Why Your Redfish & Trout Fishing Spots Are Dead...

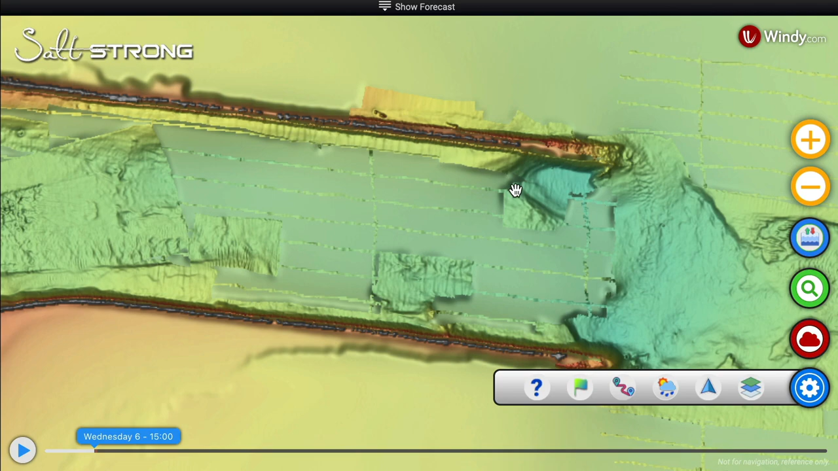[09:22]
So, I mean, you can see this is a jet. You could be fishing this from shore. And, I mean, just look at the detail here.
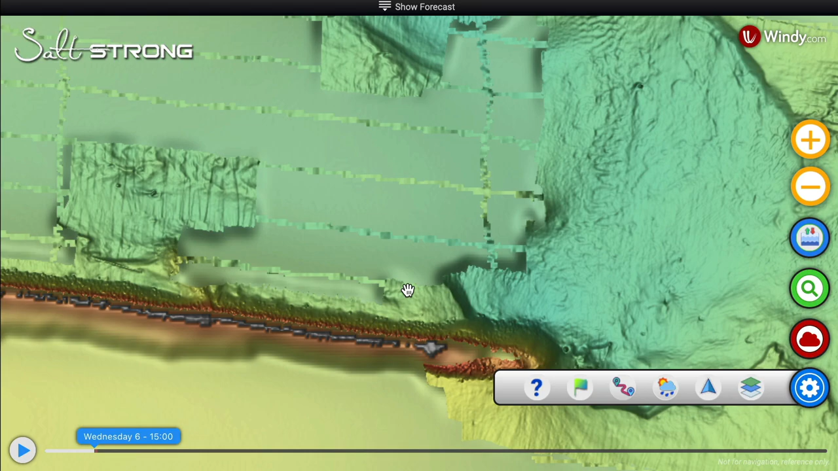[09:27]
You can see every little ledge and every little piece of structure out here. I mean, how sick is this?